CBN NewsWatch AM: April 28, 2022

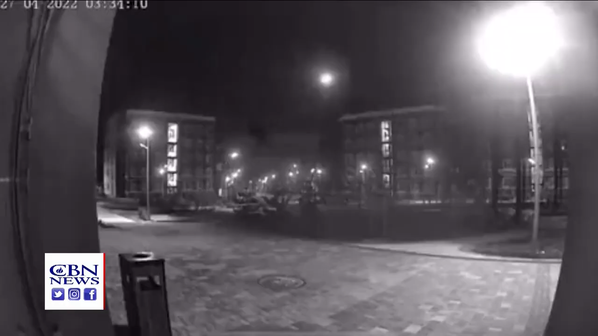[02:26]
The warning came amid reports of explosions in three Russian cities not far from the Ukrainian border.